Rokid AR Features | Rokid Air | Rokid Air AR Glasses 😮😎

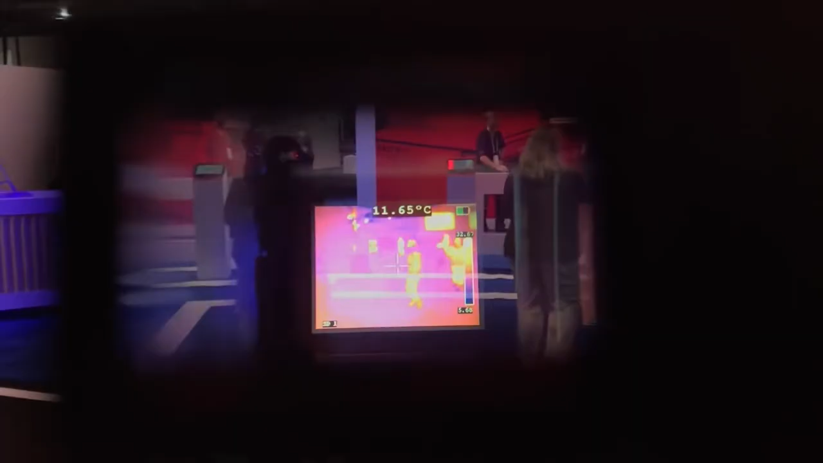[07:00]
On screen: spot 11.65°C
With this extra capability, Rokid Glass 2 can measure the body temperatures of roughly 1,000 people at a distance of 3 meters in a single minute.